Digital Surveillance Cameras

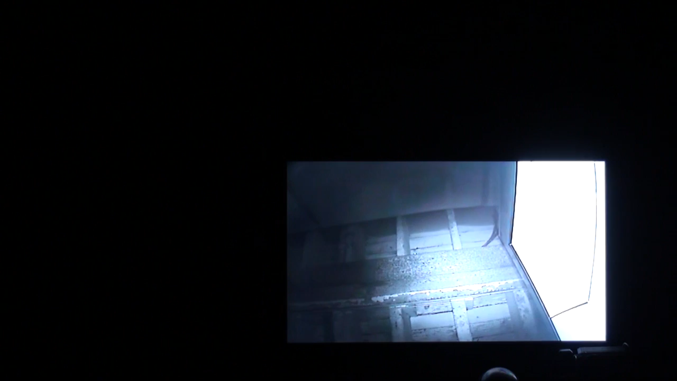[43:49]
Like I say, you can put this in your basement, you know, I don't know, you can put it in a sewer, you can put it anywhere that there is absolutely no light and see all the little rats and alligators and all that kind of stuff running around.